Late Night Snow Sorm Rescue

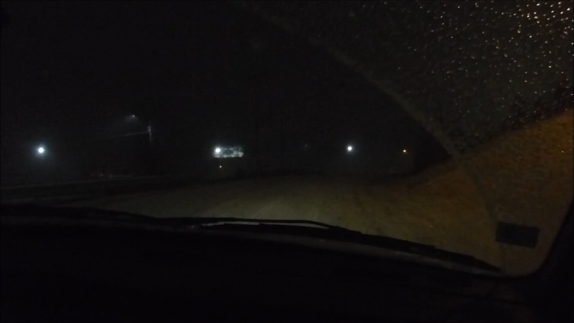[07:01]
Just fine. Boom. I think it's melting on the windows. Yeah. Okay, Mr. Jeep. We ran to the store.
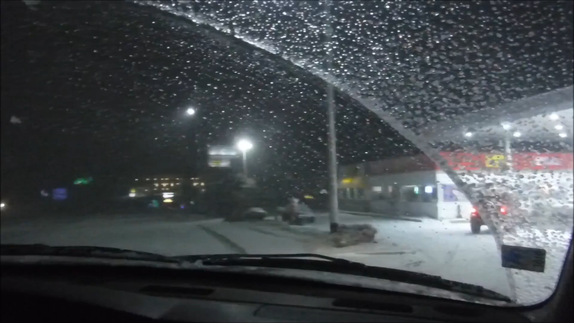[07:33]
Alive. Now how are we going to get back alive? We'll be just fine.
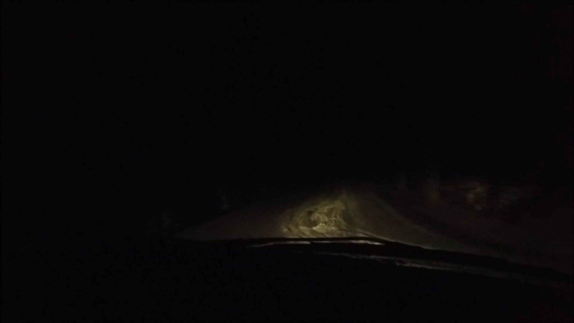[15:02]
Old swerved. Did a lot of funky stuff because he couldn't make it up the dang hill. Almost made it. Oh man. What is this? Got out and walked around or something? We're home. Alright, we'll have to see what tomorrow brings as far as snow goes, huh?